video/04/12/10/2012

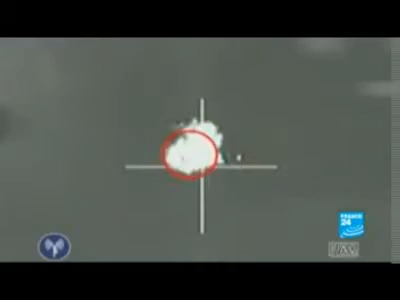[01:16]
Under surveillance by Israeli fighter jets, it was shot down on October 6th over a forest on the outskirts of the West Bank.